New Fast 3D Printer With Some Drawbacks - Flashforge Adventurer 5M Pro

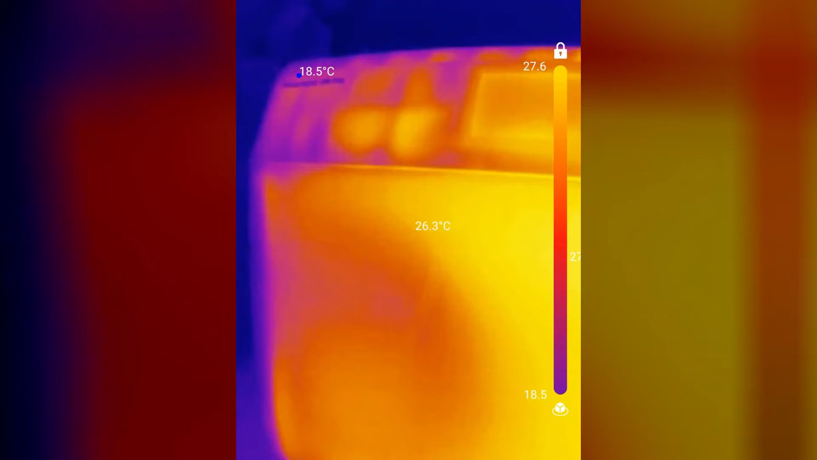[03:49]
On screen: spot 26.3°C
And I definitely wanted to check it out with my thermal camera, and you can see that it's holding a lot of heat inside.
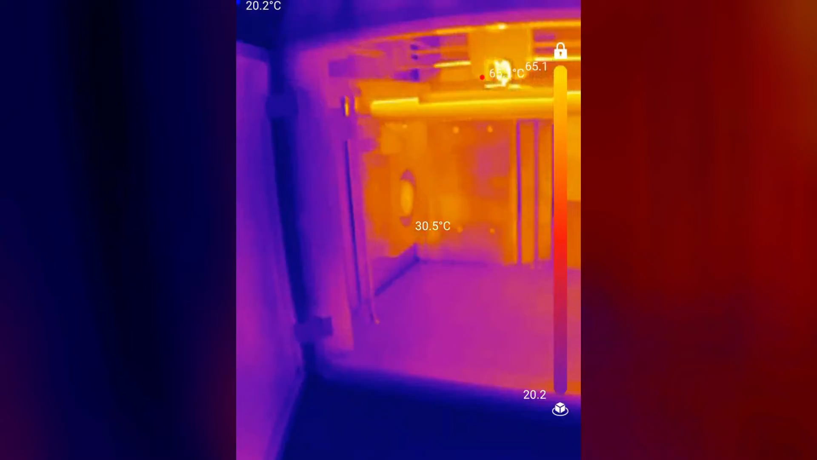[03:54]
On screen: spot 30.5°C
And this doesn't have an active heater inside of it, so everything is just passively heated from the elements inside of it.